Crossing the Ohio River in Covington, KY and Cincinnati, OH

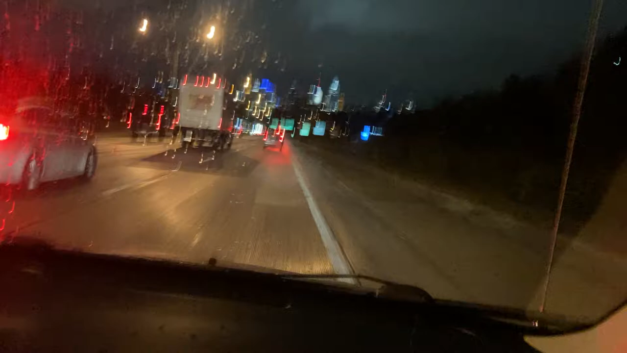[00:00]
All right, we're going to cross into Ohio from Covington, Kentucky, into Cincinnati, Ohio. I'm on my way to Dayton. Look at this beautiful Cincinnati skyline. As you know, life's ups and downs, you're going to like this. So,
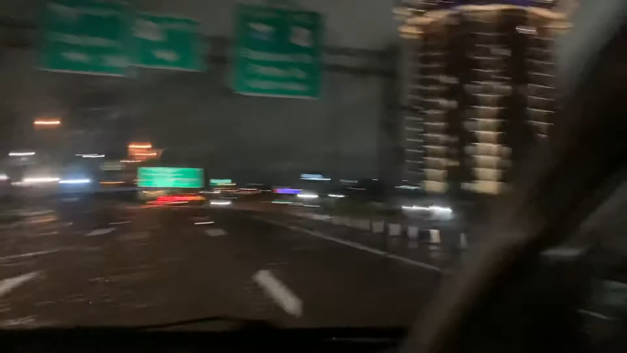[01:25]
If you go that way, you'll end up in Cleveland, in Columbus, and then this way, you're gonna end up in Michigan and Toledo, but we're going to get off at Dayton. Yo, look at this beautiful Cincinnati skyline.